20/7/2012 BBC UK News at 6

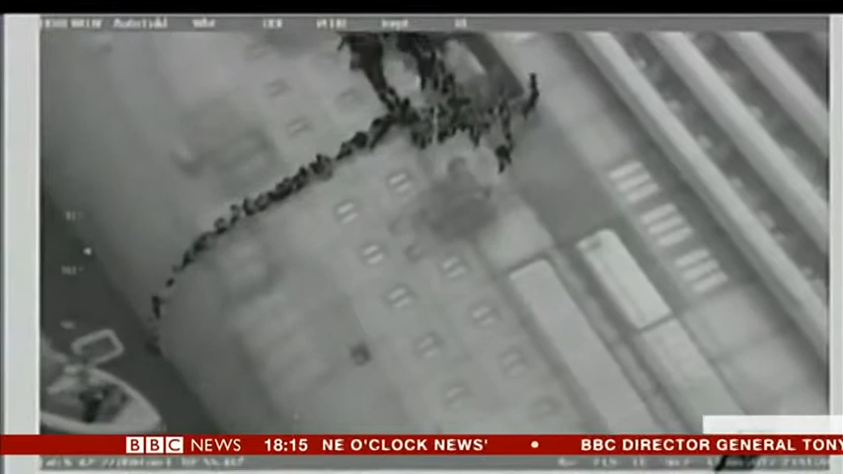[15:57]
Each tiny figure down there is a passenger desperately trying to reach a lifeboat, and around them, in the freezing sea, others are drowning.